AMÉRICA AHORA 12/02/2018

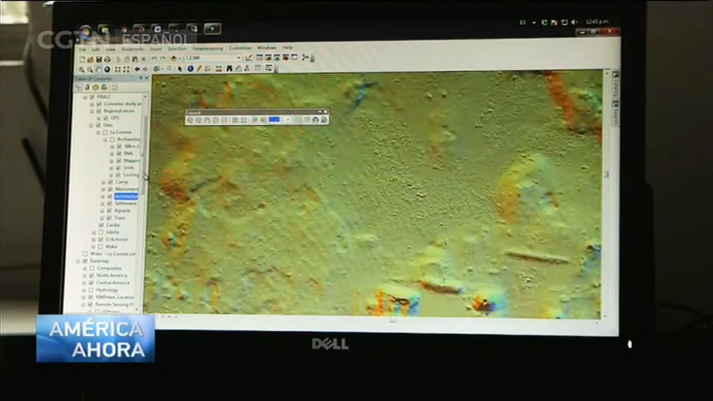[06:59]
los software están evolucionando de tal manera que pueden detectar automáticamente qué es artificial y qué es natural.
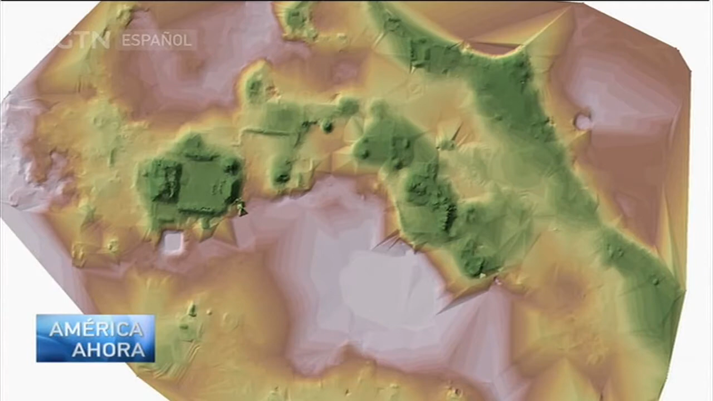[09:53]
Y ahora estamos viendo que las limitaciones en cuanto a la recolección de datos nos habían dado una visión incompleta.
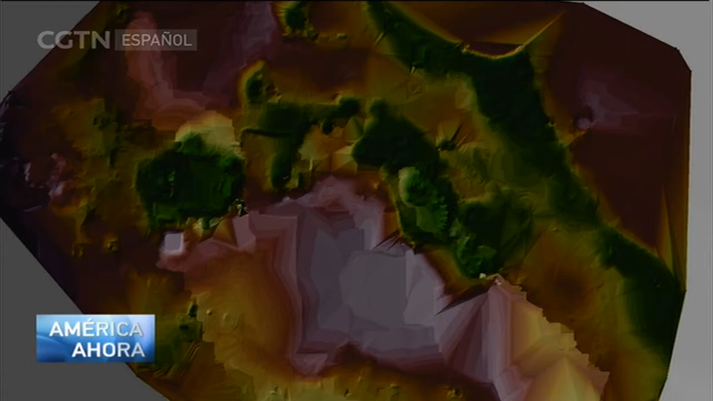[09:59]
Mapas de antiguos sitios que antaño habrían demorado meses en diseñarse, ahora se producen casi al instante.